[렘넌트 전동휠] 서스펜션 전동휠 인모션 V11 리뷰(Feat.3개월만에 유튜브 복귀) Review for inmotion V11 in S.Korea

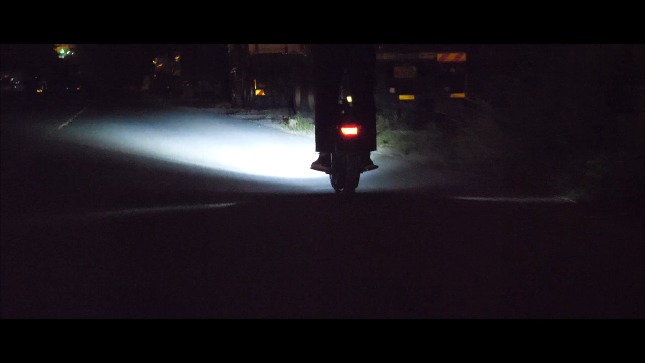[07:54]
조사각 또한 하향 조정되어 있어 타인에게 눈부심을 최소화하면서 라이더의 시야를 최대한 확보해줍니다.